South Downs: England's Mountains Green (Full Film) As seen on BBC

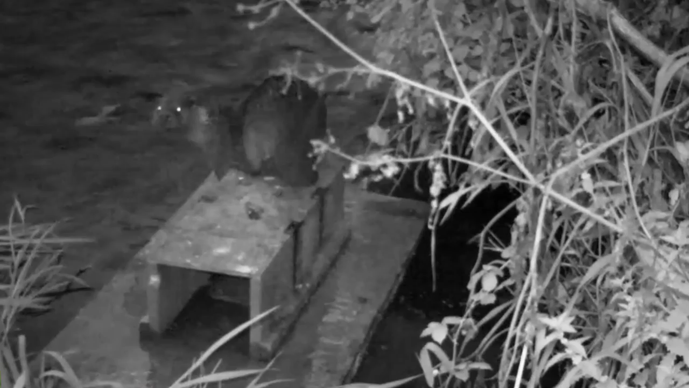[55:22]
They've captured the first footage of otters in the South Downs for more than 20 years. So the otters use the mink rafts to sprint on? Yes.
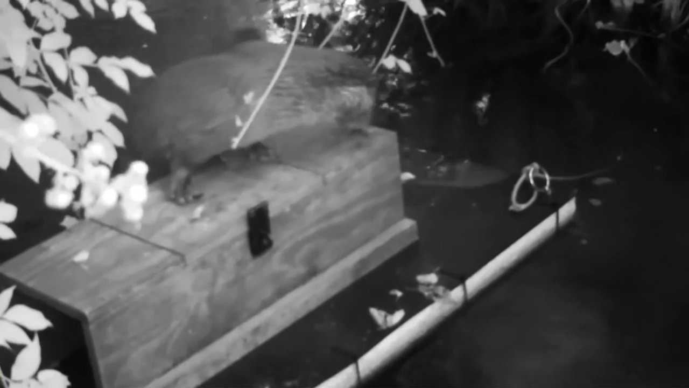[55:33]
To sort of set out their territory? Yes. So a lot of these images are either the otters sprinting or smelling other otters that have sprinted on them.